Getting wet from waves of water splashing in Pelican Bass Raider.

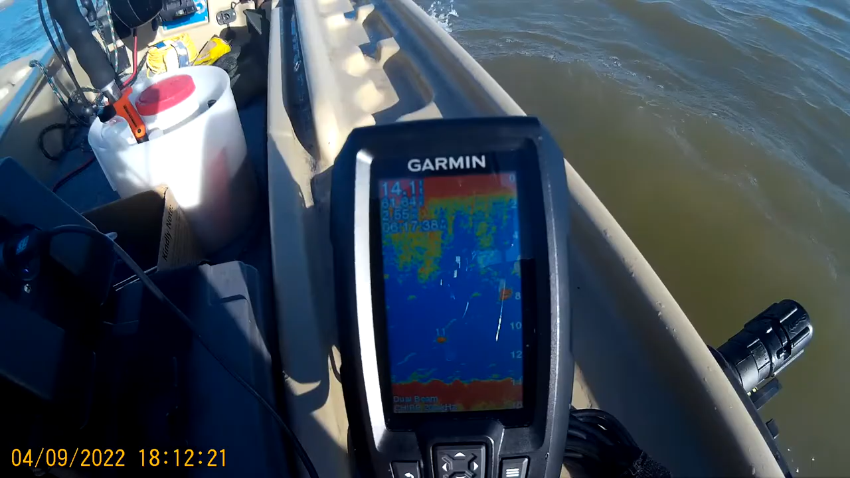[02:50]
Oh, Lord, that's a school of them. Ooh, 12 feet, and we 14.